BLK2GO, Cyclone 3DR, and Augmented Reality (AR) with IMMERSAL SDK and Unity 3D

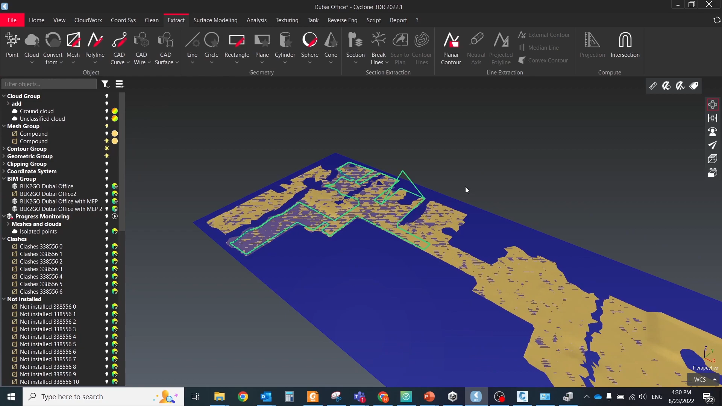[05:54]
which will be used for calculating the closest trajectory to the specified point. There are different ways how to create it. I decided just to draw manually a simple contour for the required area,
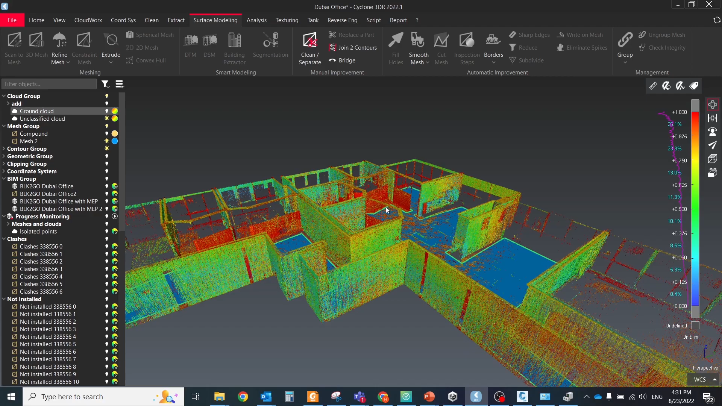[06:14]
The next step is to combine all materials in Unity 3D and build your own mobile application.
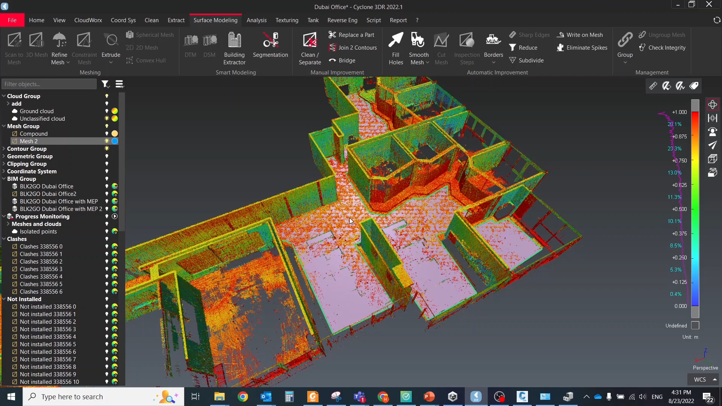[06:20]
For that, you will need to install the below components. Unity Hub, Unity Engine, Immersal SDK, Immersal Sample Projects.
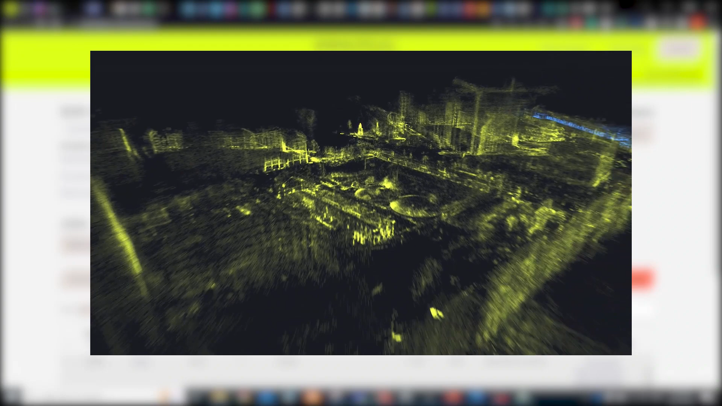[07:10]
You will get access here after registration and the main use for the developer portal is to download and manage your maps constructed using the Immersal Mapper mapping application or automatically generated from B2G files.
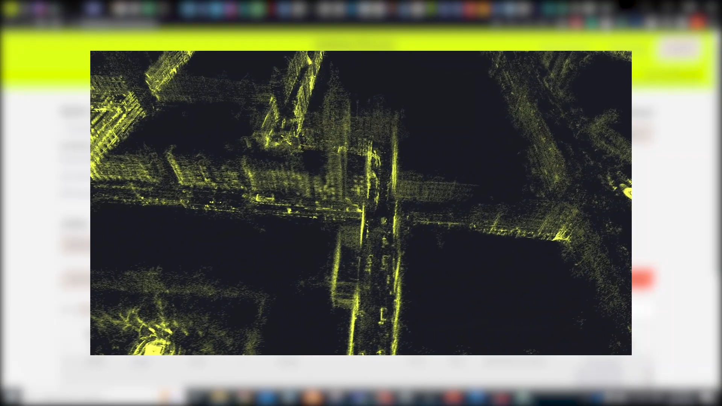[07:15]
You can also find links to the latest
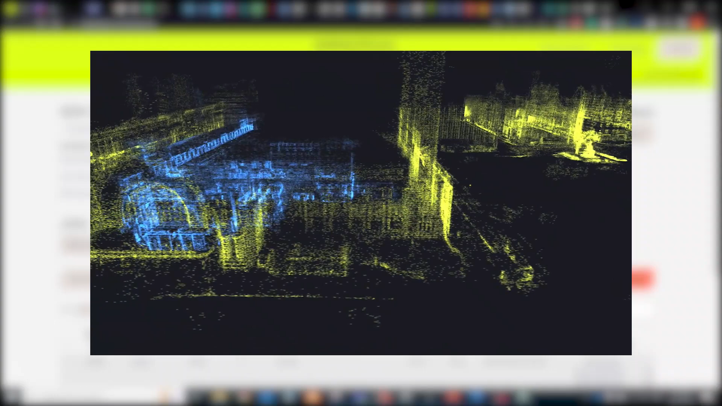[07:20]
SDK core package and Unity sample projects in the portal.
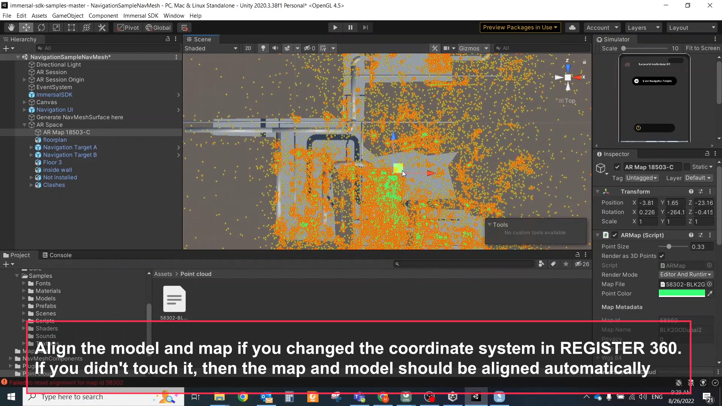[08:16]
If you didn't touch it, then the map and model should be aligned automatically.
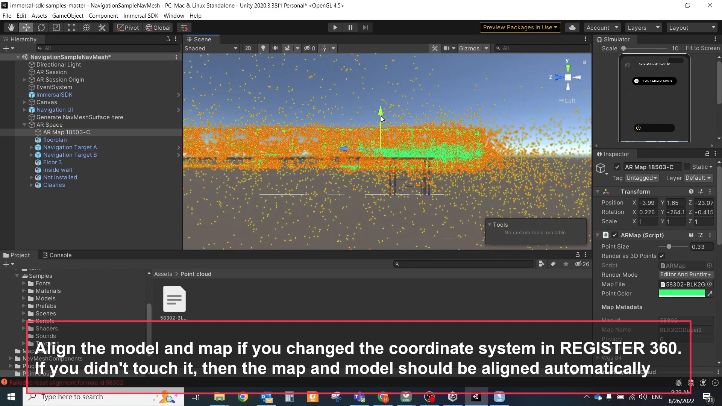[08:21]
Delete the existing mesh floor and add your floor to the AR space.